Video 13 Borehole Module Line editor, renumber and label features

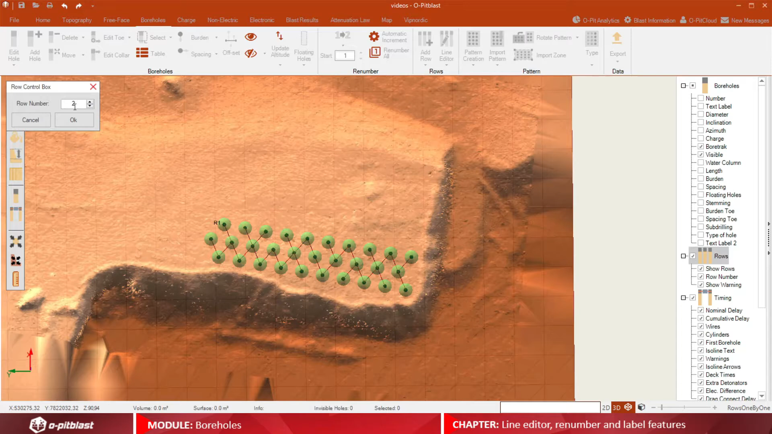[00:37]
click and drag the mouse through the barholes for that row, as seen on the screen.
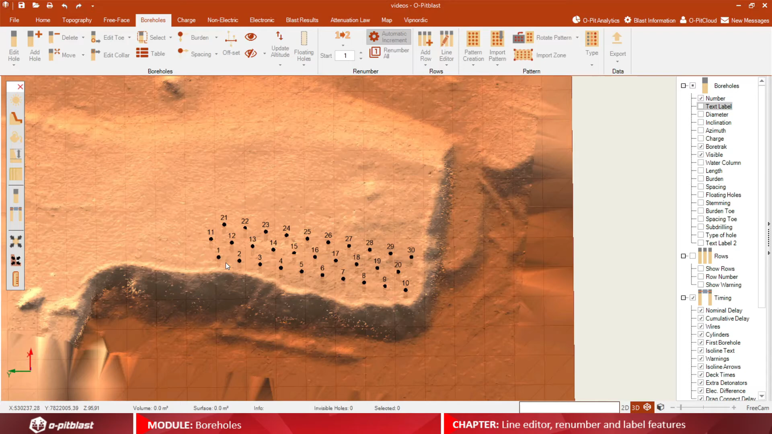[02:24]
Finally, you have the ability to renumber your boreholes automatically or manually by clicking the 1-2 icon.